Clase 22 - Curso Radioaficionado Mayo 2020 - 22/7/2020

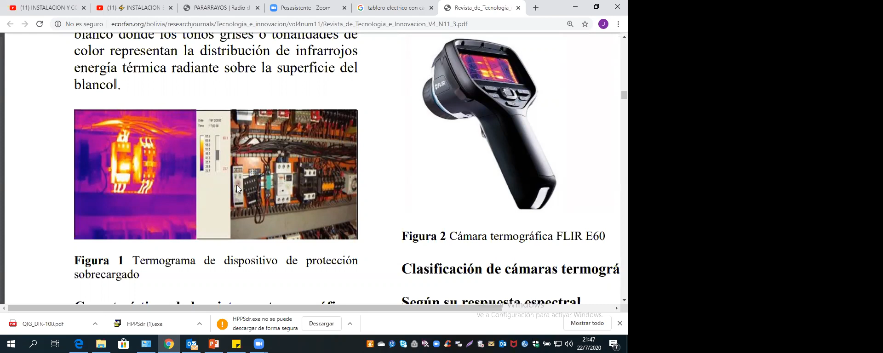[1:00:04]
Inclusive ahí con eso, bueno, a simple vista parece de que está todo bien conectado, pero con la térmica le va a reflejar qué es lo que está pasando, ¿no? Exactamente. O sea, con las cámaras termográficas. O sea, eso hay que tener.